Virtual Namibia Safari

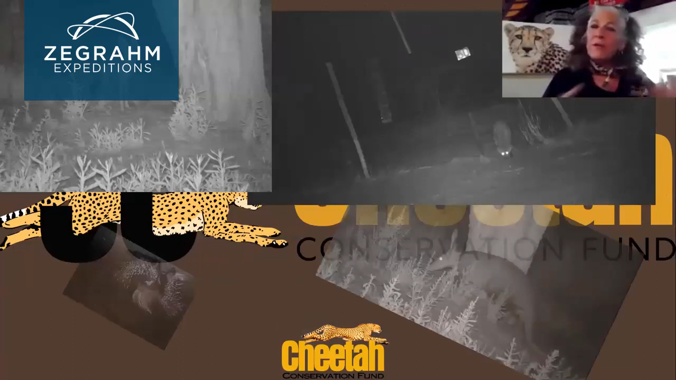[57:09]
So we find a variety of different great species.
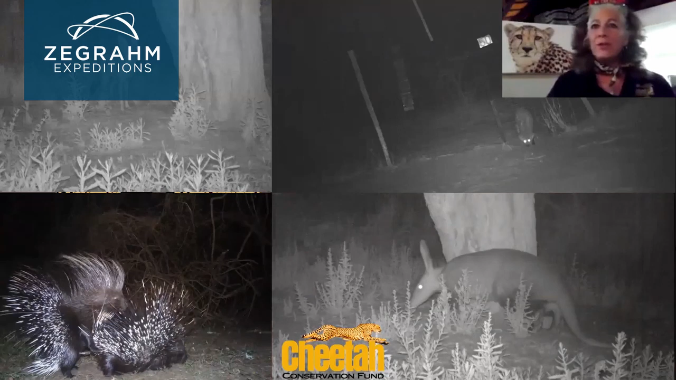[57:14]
These are all nocturnal animals that we study and we watch because we're studying an entire ecosystem.